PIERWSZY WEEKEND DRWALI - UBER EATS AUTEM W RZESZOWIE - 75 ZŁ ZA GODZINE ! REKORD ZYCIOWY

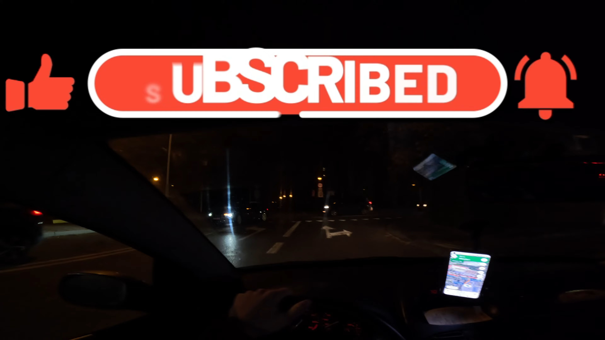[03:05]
Chodzę Ja bym poczekał jeszcze godzinę, jakbym się nie poszedł zapytać do środka Idźcie się zapytać do środka, nie?
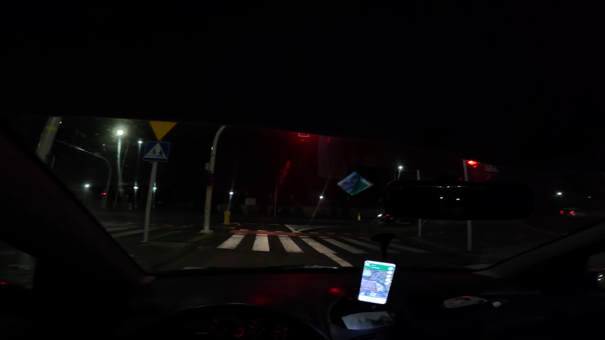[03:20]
Do środka se idźcie, bo tam jest puś zrobiony tych zamówień, nie? Tylko oni nam to w życiu nie wydadzą, bo mają w dupie Norel Ja pierdzielę, ten adres mi pokazuje na parkingu na dworcu, nie wierzę w to Jejku, jeszcze będzie trzeba gościa szukać O dobra, poka... O Jezu, to jest... O, to będzie łat... Ej, taki był dźwięk, jakby mi ktoś w autowalnął Ej, to nie będzie wcale tak trudno jednak znaleźć, dobra To jest gizidzowie Ej,